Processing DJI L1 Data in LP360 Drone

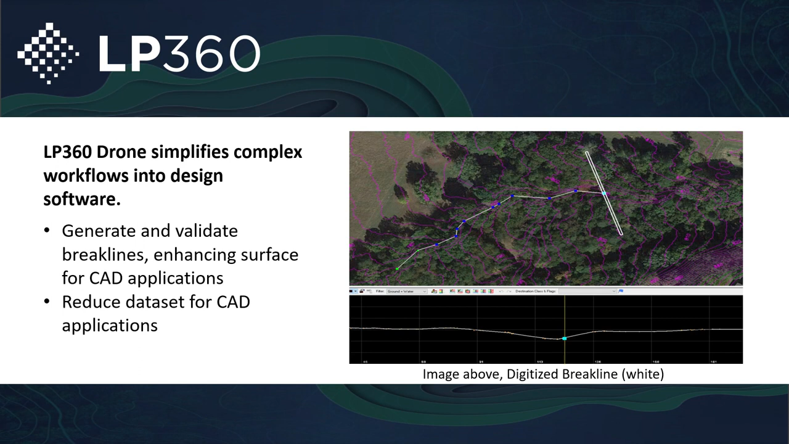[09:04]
get it down to a much more manageable dataset that you can bring it into the various CAD softwares and finalize your tool in there if that is what you're looking to use this system for. One of my favorite tools within LP360 drone is the ability to use this colorized point cloud on various different mediums, such as the three-dimensional view, which we talked about earlier, but also updating it and using it with the Image Explorer tool. You know, you can actually drive to an image by clicking on a point of the point cloud. So if I wanted to click and visualize all the images that were taken on this part of the point cloud,
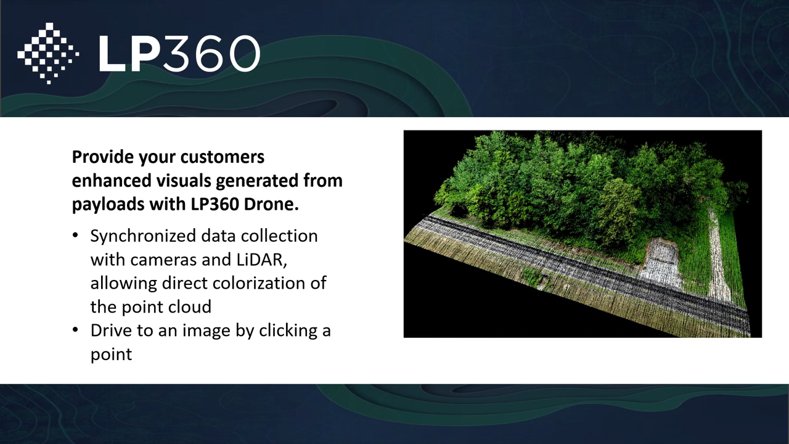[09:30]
if I click on that point cloud with the Image Explorer tool, it'll actually open all the images that were taken in that particular location. This kind of gives you a much better example of that. For instance, if I were to click on this part of this power line, it's going to pull up all those different images. I can actually click on that point on multiple images and it'll give me a 3D point, so an XYZ location for that particular point. So not only is LP360 drone enhancing all the surveying you can do with the L1,
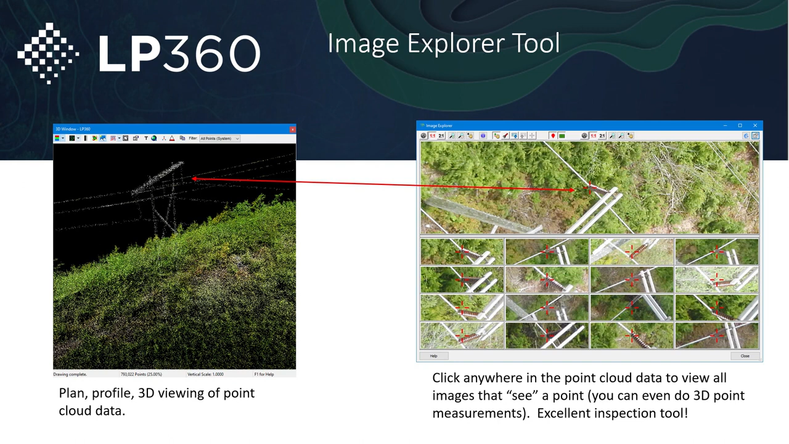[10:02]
but also allows for some great tools for inspection, especially when flying various critical infrastructure like power lines, towers, you name it.
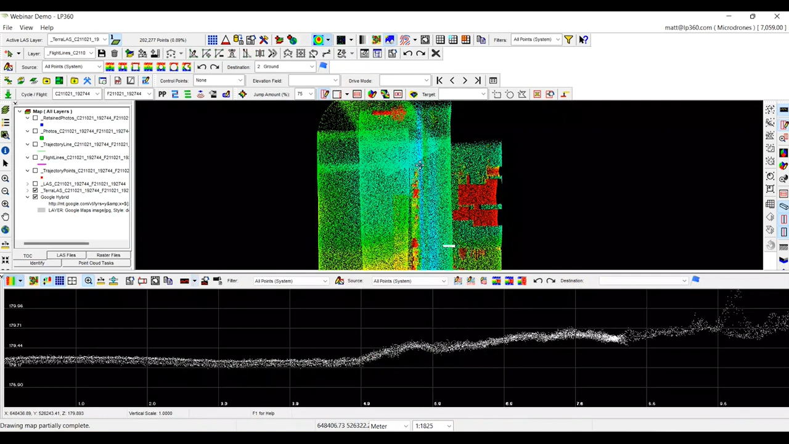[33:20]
So, here's a good angle where we can see our data, and we're going to make it a little bit smaller profile. We can see our point cloud and how thick it is, and as we get closer to the edge of the swath where we have overlapping swath, you can see it gets thin again. Because this is where two of the edges of the swath are overlapping, and if we make it a profile, you can see how thick it is because of the two strips sitting on top of each other.
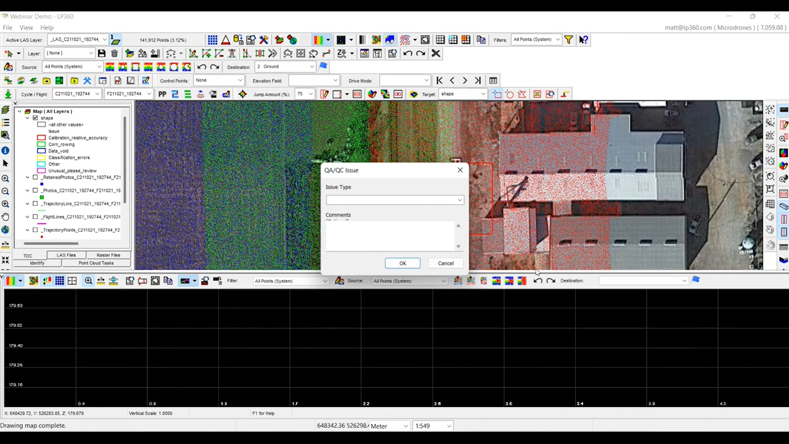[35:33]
And it's going to take about a minute for it to complete. Once it's done, it will actually send me an email.
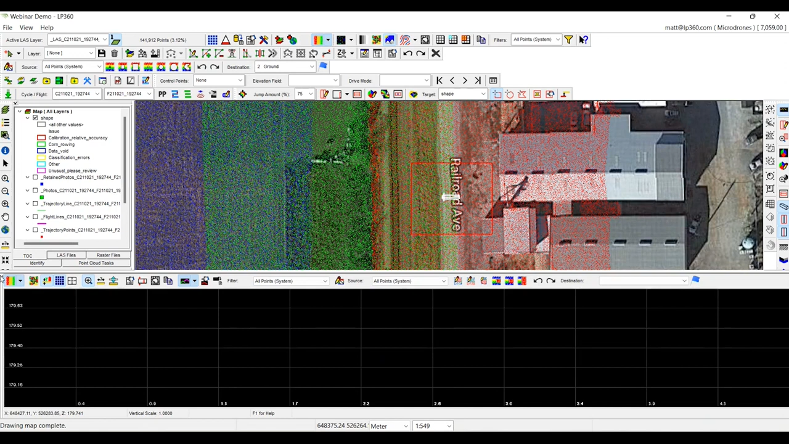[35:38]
And it will also, we'll see this up on the screen, have a little green flag letting us know that our data is completed.
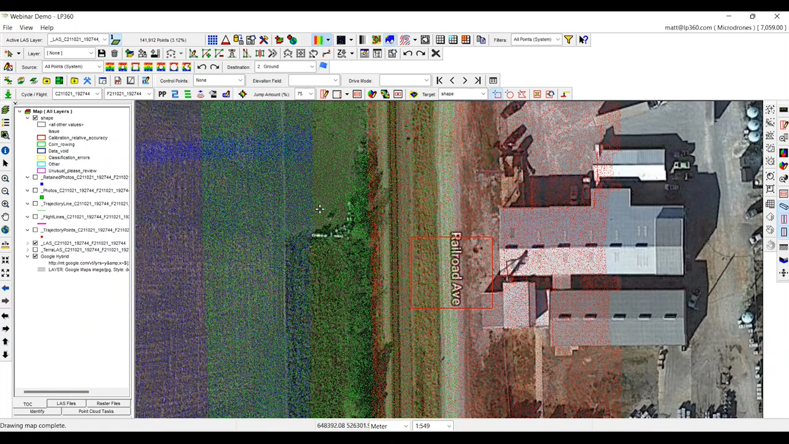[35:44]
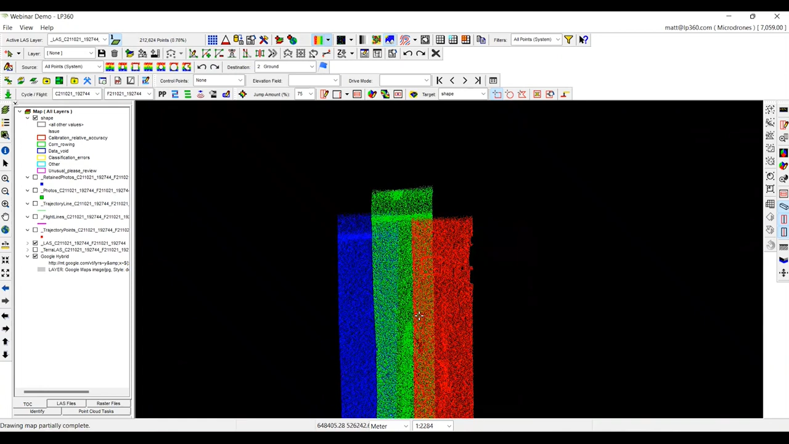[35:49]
So, now you'll notice we have a green flag over here letting us know that our job is complete. It took a minute and four seconds.
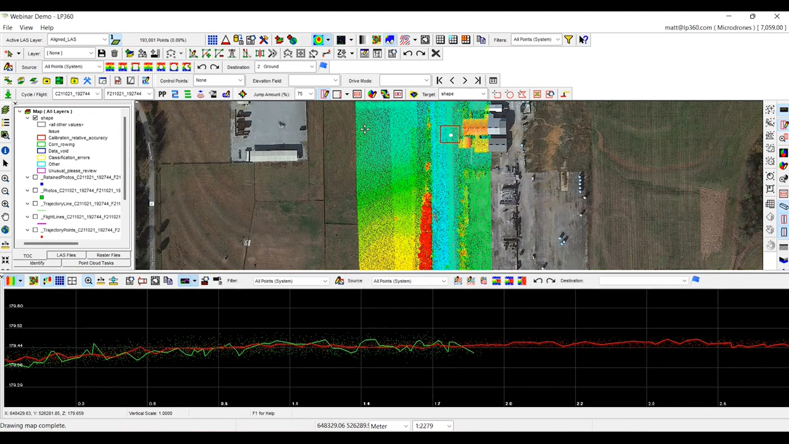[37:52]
This will actually get rid of a lot of the noise found from the L1 and give us some more accurate surface model when we do create that surface for this particular project. Currently, if we were to look at a 10 version of this project,
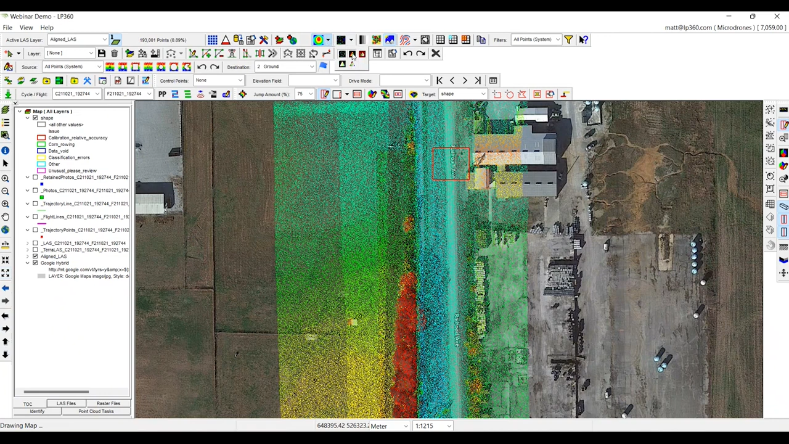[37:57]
you can see, you know, our terrain is a little bit, you know, noisy. It's got a bunch of triangles out there because of how much peaks and valleys that we have from how noisy this sensor is. So, we're going to actually run in this same area the smoothing tool in our point cloud task to get rid of that noise.
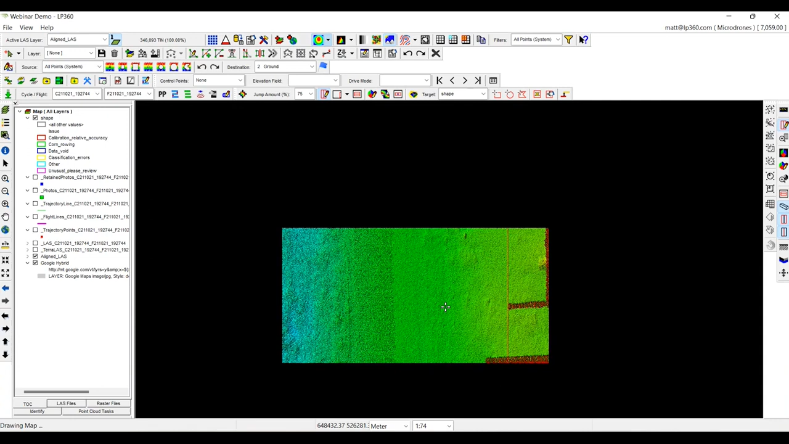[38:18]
It's just a quick sample so you can see the difference between a smooth and a non-smooth portion of this data set. I'll open up the point cloud task. We'll run smoothing. And we're only going to run in a small area similar to what we have actually viewed the calibration issue or the strip align issue. So, I'll just run a quick area here.
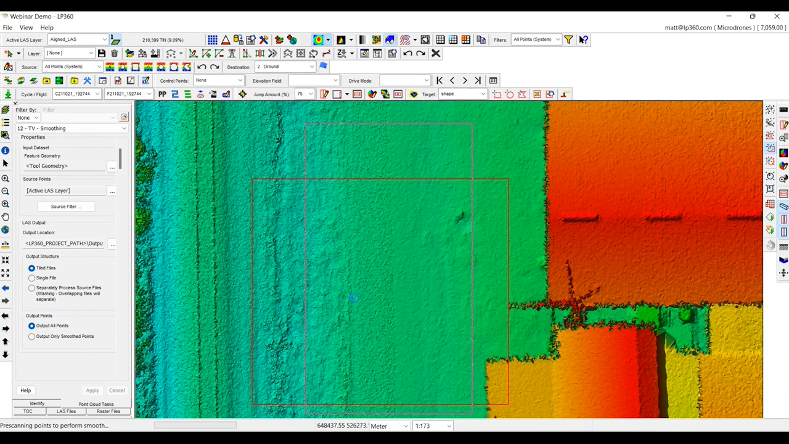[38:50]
It will take about 10 seconds or so for this particular area of the project. It will leave me a new part of the point cloud.
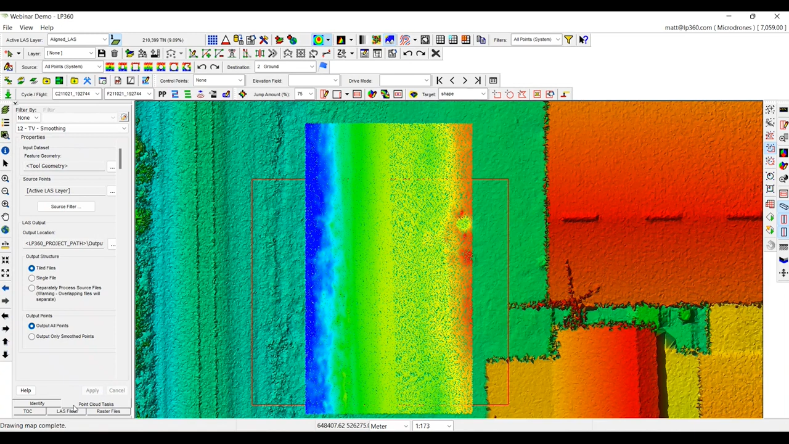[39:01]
So, we'll go to our table of contents. We can actually turn off the aligned point cloud.
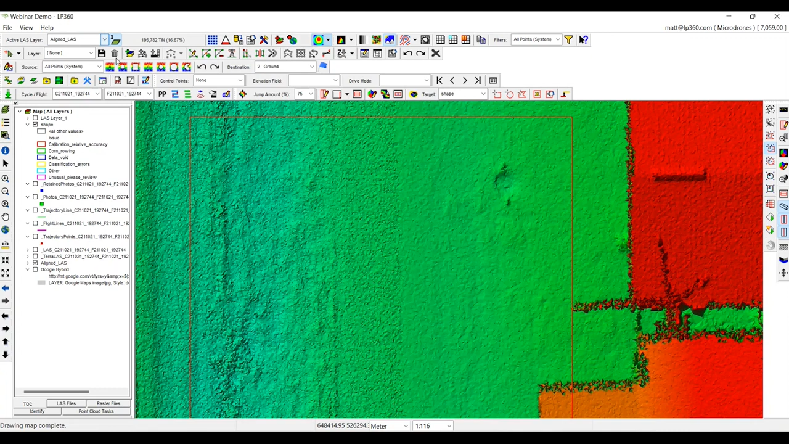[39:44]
And we'll cut a profile across it as well so you can see the value of what it was able to do.